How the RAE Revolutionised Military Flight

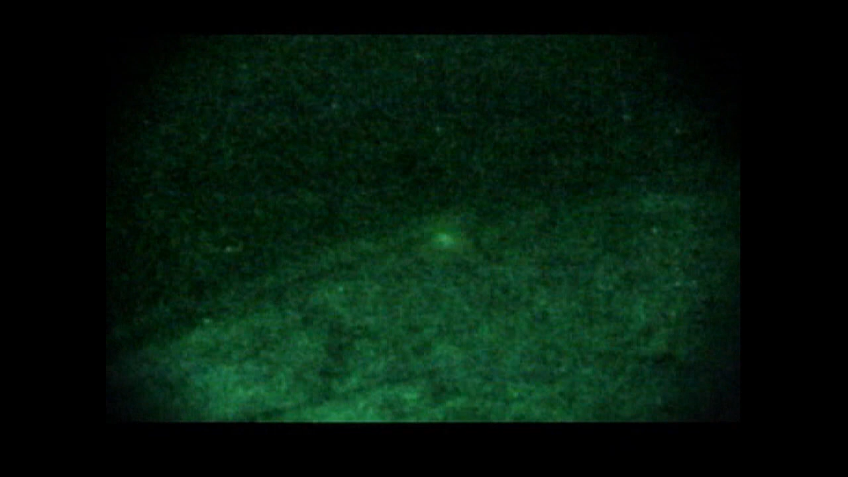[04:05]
After a while they said, these are wonderful, we could even fly an aircraft on night-vision goggles. Having now got a TV picture on a head-up display,
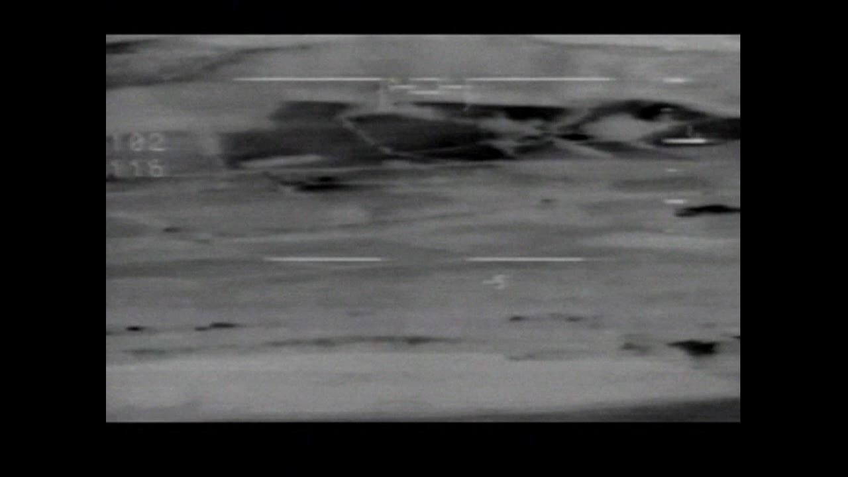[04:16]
and the NVGs mounted on the head, you were getting something approaching the best of both worlds.
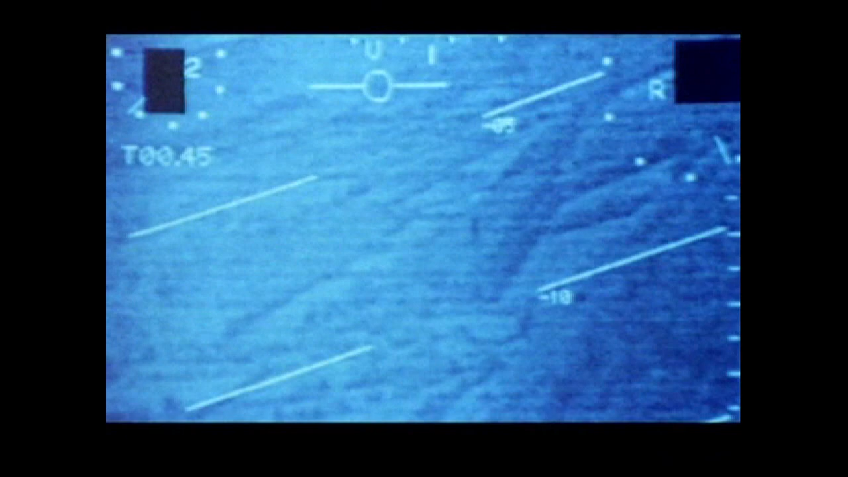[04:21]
You had a very good, high-quality image forward of the aircraft, and perfectly good awareness information by scanning your head around in the cockpit.
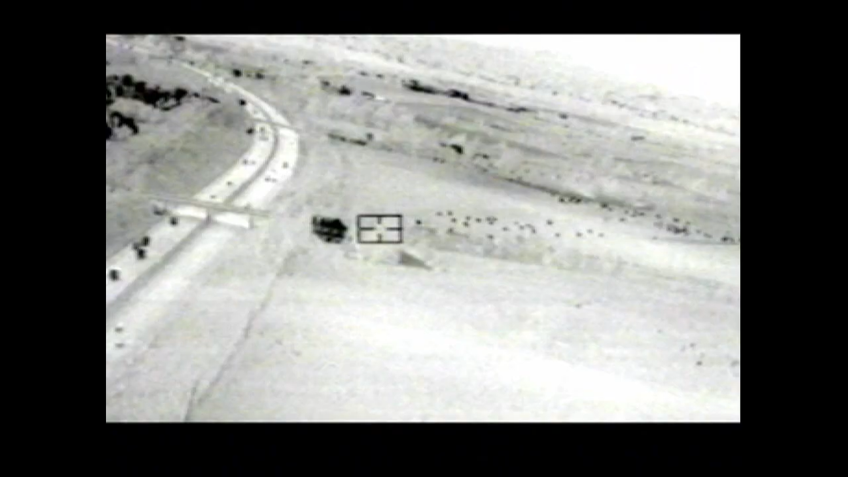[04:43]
and thermal imaging was a new technology which was being developed,
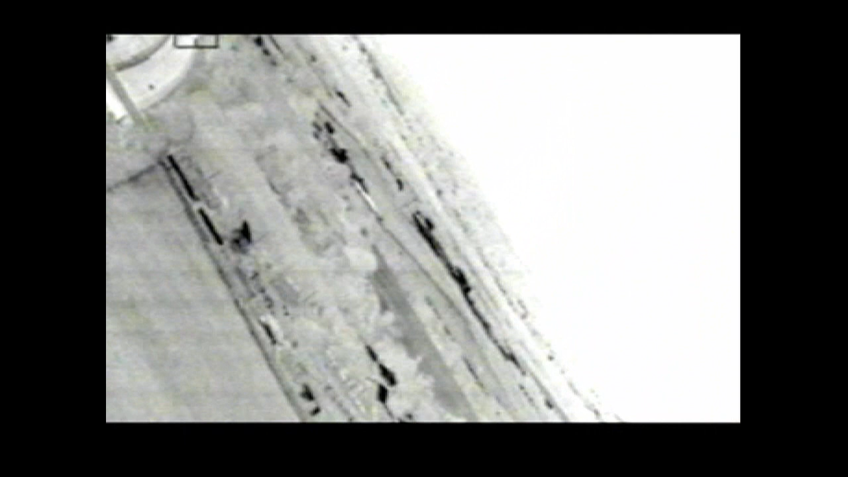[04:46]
and was just coming to the point where images
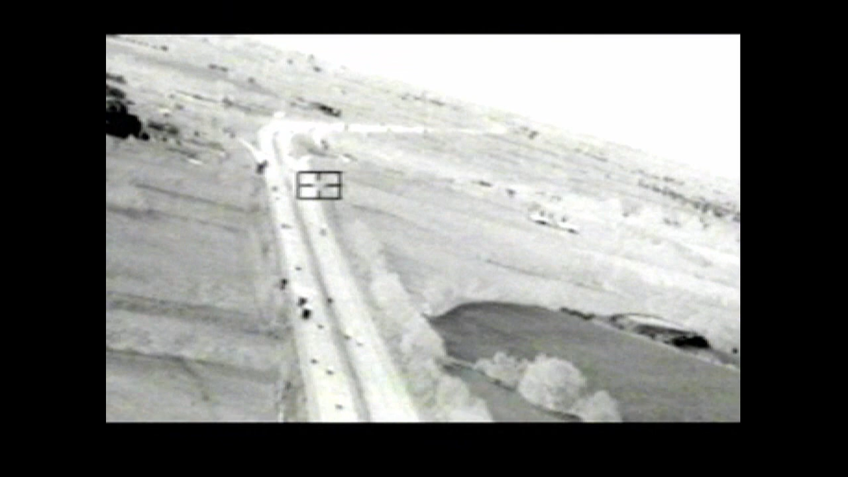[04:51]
capable of operating in a fast-jet environment were becoming available.
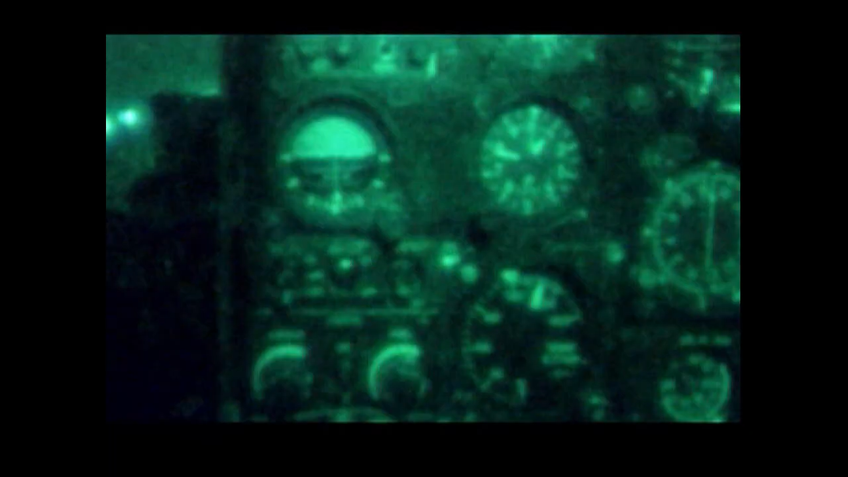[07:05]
This was a major step forward, and it was used extensively during the Falklands campaign, when the technology and the development was still very new,
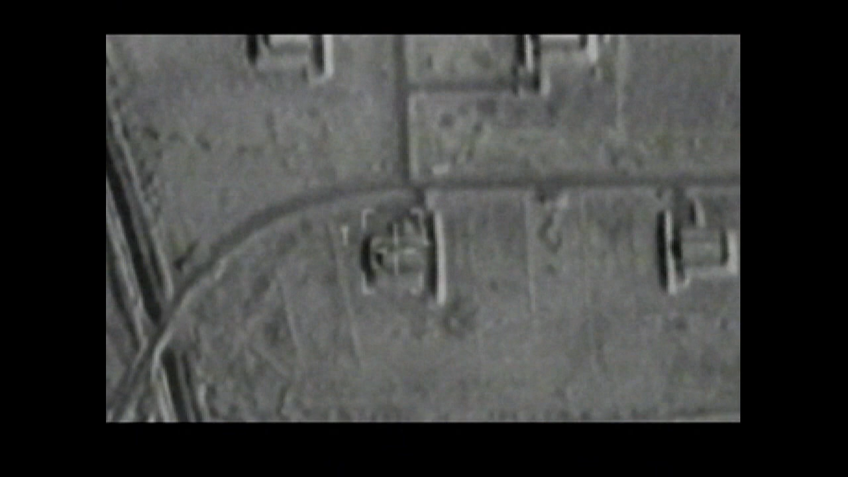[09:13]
Splash. Oh dear, that went well up. Yee-haw.
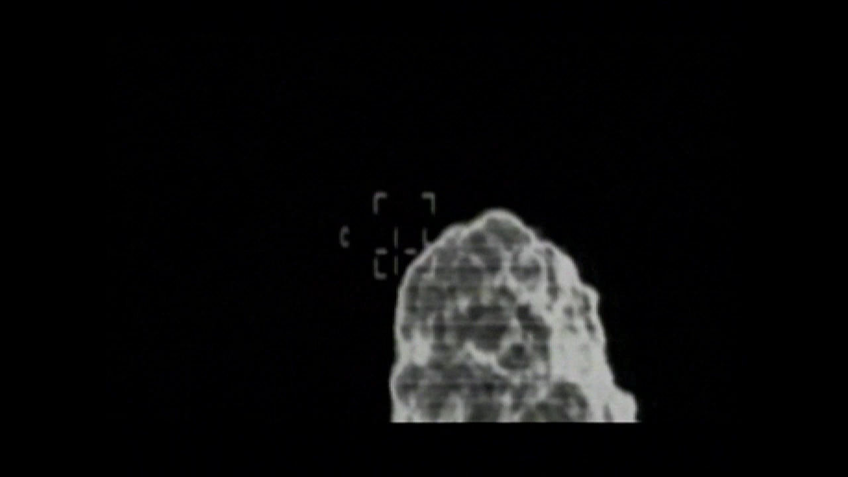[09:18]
Tiled, a thermal imaging airborne laser designator, developed during the mid-80s.
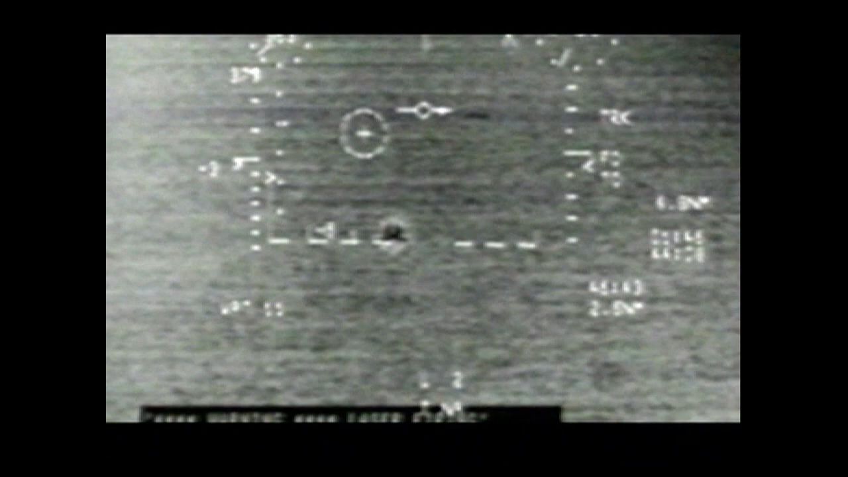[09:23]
We actually had two pods in development. First, a tiled pod was flown on the Nightbird Buccaneer,